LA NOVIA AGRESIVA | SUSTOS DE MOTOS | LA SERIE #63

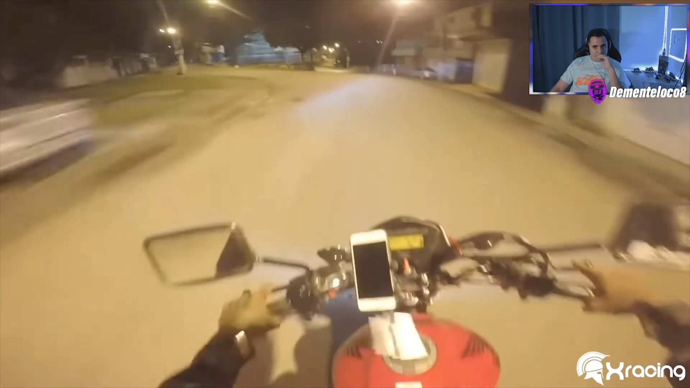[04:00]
Uy, amigos, muy jugado para pasar por ahí, muy jugado. ¿Cuál me atrapa ahí ahora?
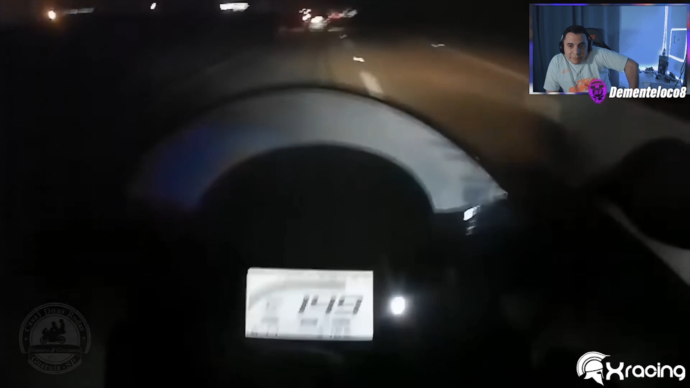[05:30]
¡Uy, mirá! Había un forro cruzando en el medio de la oscuridad, boludo.